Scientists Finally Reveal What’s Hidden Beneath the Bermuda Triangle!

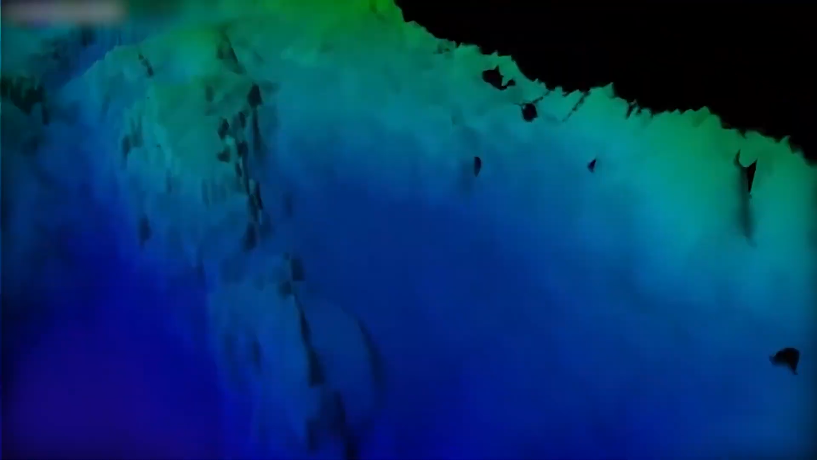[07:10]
Sediment builds up slowly here, just six millimeters every 150 years. So, it's safe to say this seabed hasn't changed much in over 120 million years.